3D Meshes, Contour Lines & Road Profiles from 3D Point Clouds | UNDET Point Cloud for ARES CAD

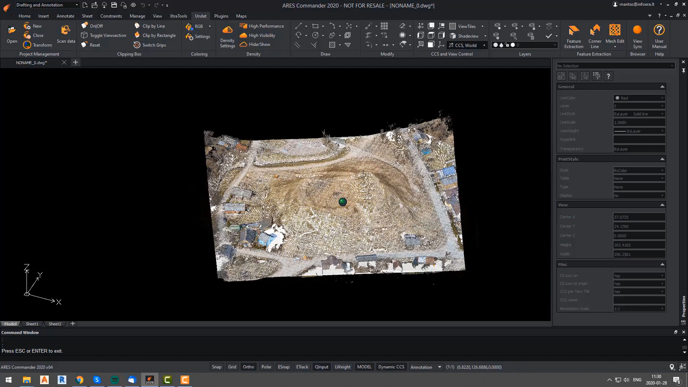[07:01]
Again, for this case, we have the mesh that we generated beforehand as shown in the first part of this video. So this time, we will extract the contour lines of this hill. Our first step will be to rotate our view and create a new UCS.
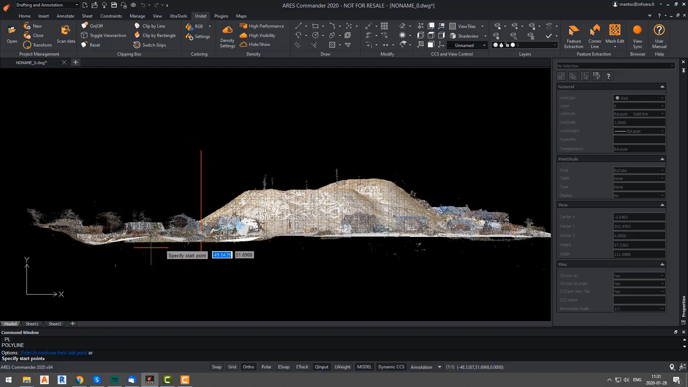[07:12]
Then we will draw a line that we will use as a path for our contour lines
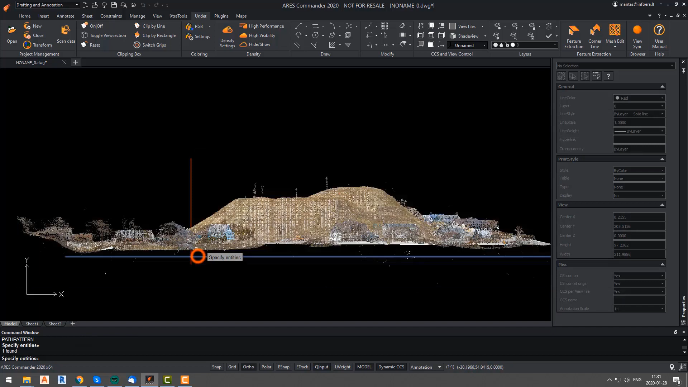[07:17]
and add those contour lines using the array function.
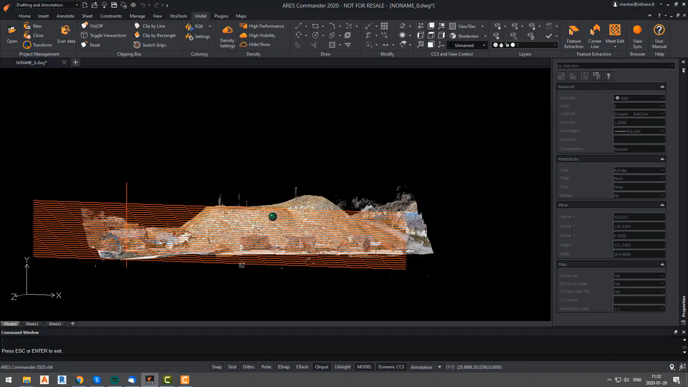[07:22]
Since we have a few lines that are out of the mesh reach, we will not need them, so we will delete them.
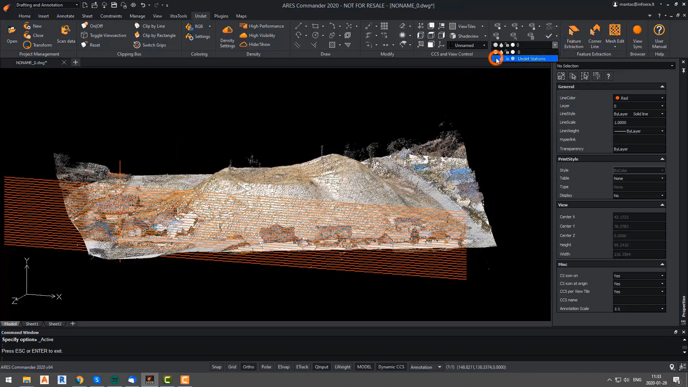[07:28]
We will turn off the point cloud and we will run the mesh slice imprint function.
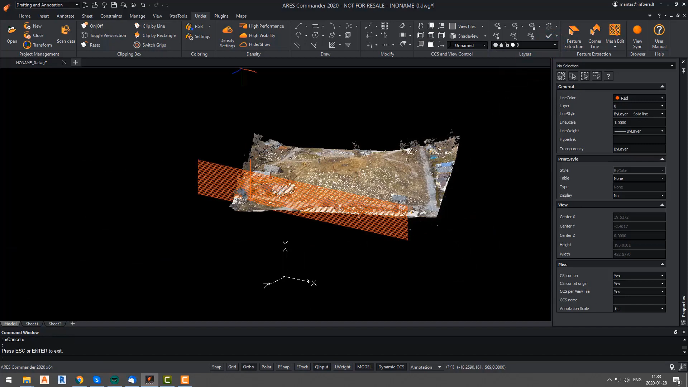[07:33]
This time, we will select UCS for user coordinate system.
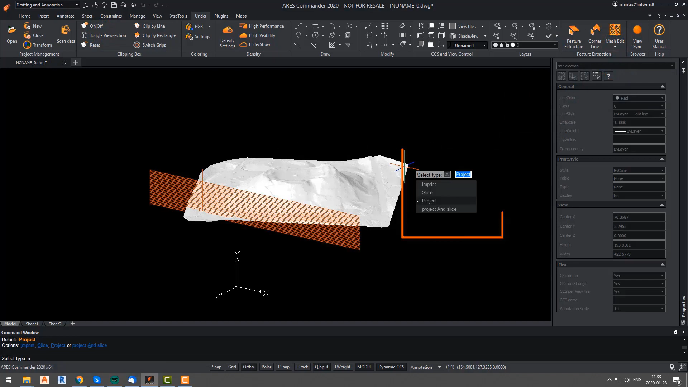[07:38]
Since we want to generate contour lines from our elevation view and we will use the project and slice function.
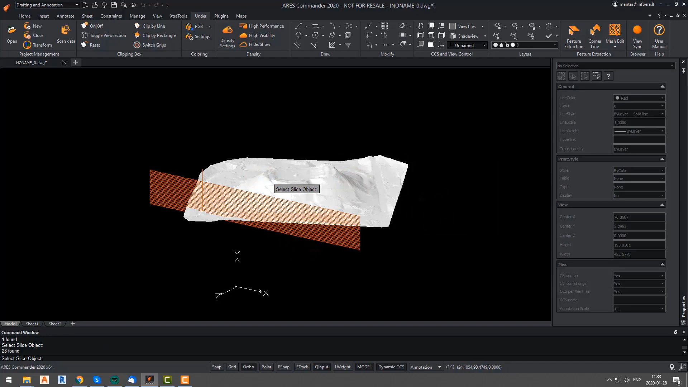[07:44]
Once again, we will select mesh. And then select lines which will generate our hill contour mesh.
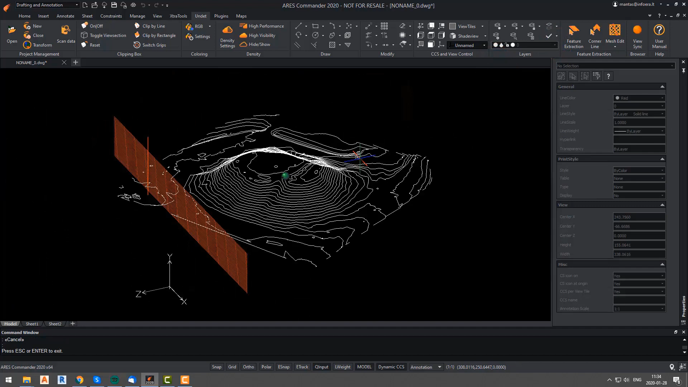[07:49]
Mesh was sliced precisely according to our lines and the generated projections are precisely at the same spots.
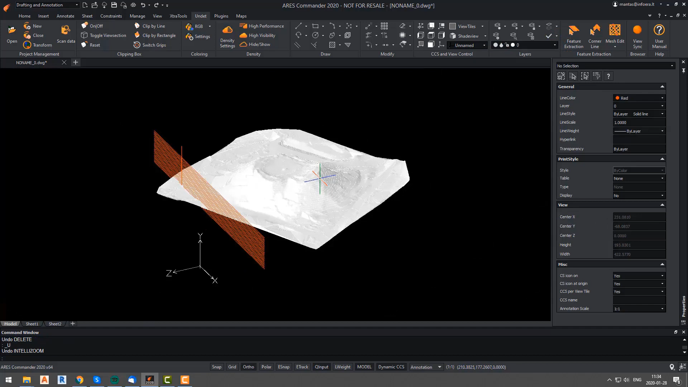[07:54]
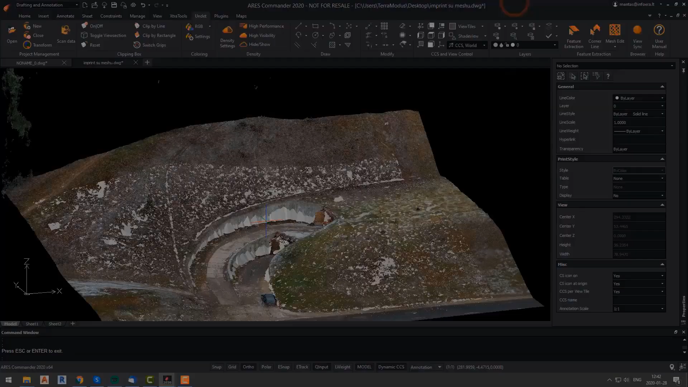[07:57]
The final example that we will show in this video is the mesh addition using the imprint function.
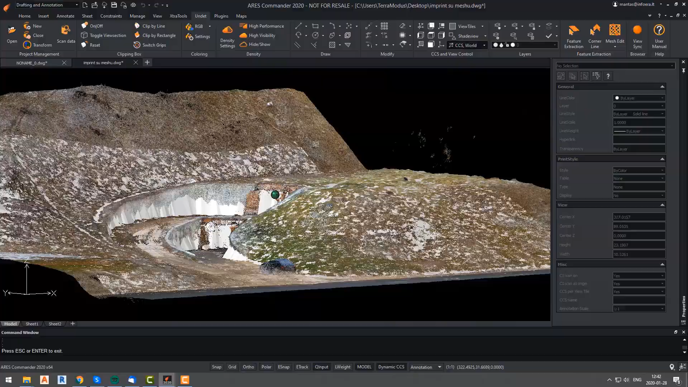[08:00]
Once again, we have the mesh that we generated beforehand. As you can see, some parts of the mesh where it's supposed to be more perpendicular,
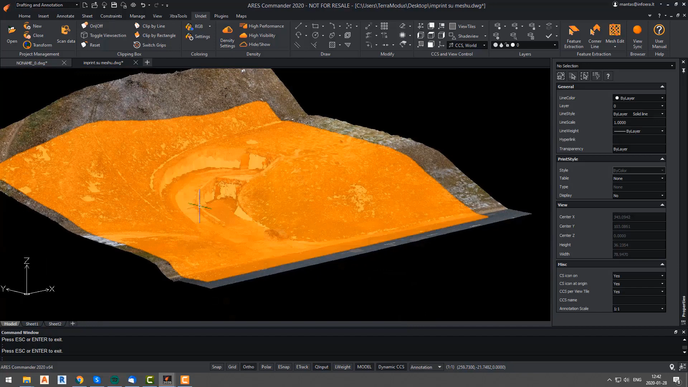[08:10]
do not fit with the point cloud information.
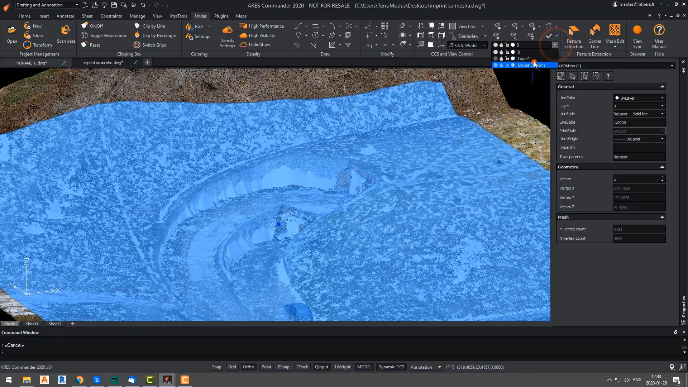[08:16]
So we will hide our mesh and using the 3D polyline function, we will draw an outline of the top and bottom of the wall.
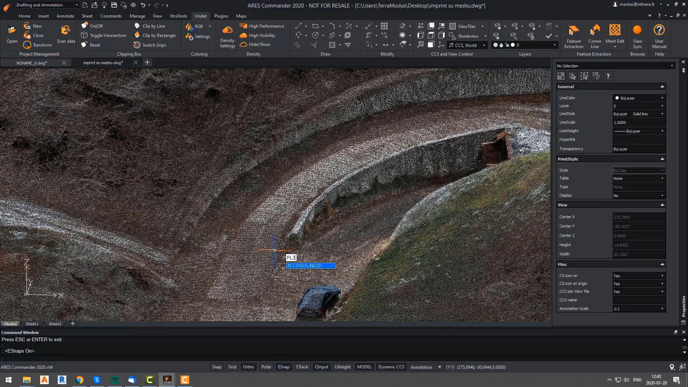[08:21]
Do not forget to use the e-snap tool to snap polyline to point cloud data. Once we have our lines, we will make our mesh visible again and then we will hide the point cloud.
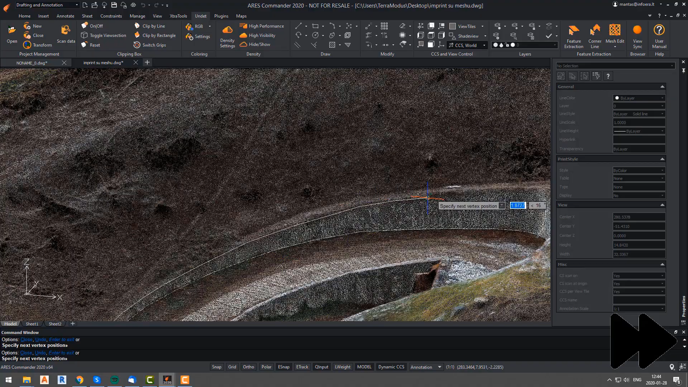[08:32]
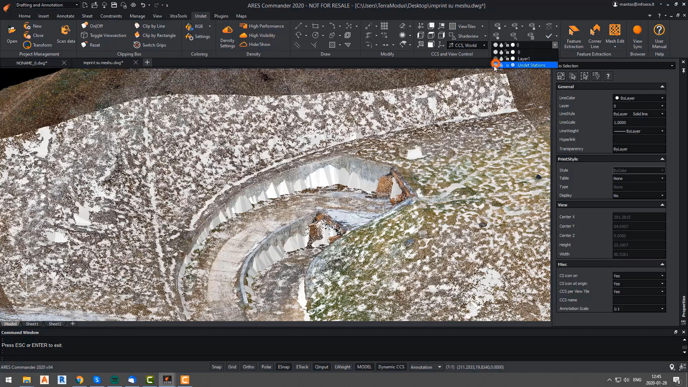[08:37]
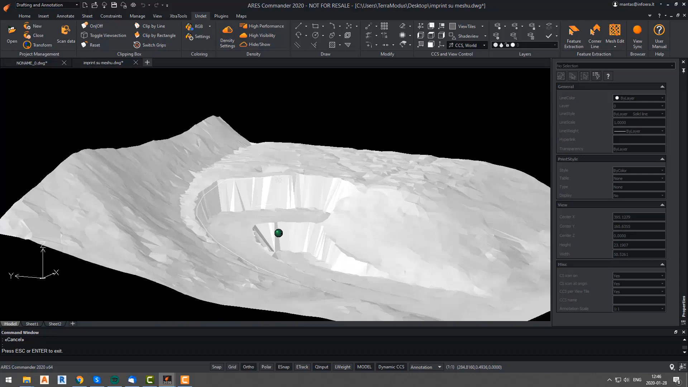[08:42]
As you can see, the drawn lines just confirms that there are some inaccuracies in our mesh. We will use the mesh slice imprint function to fix this.
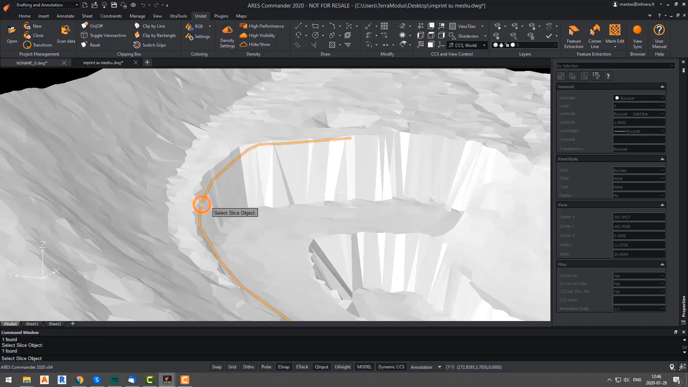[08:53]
This time, we will select the imprint function. And after selecting mesh, we will select that 3D line.
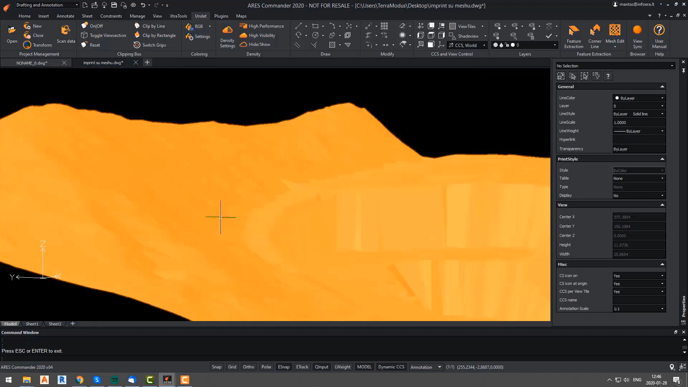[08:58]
As you can see, the mesh was stretched towards that line and it's more accurate than it was before.
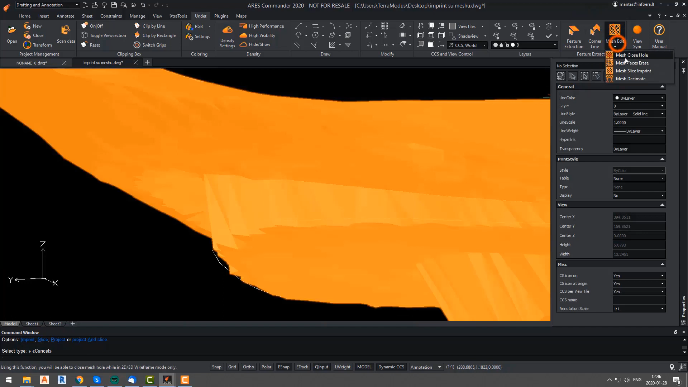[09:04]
We will do the same with the bottom line of the wall.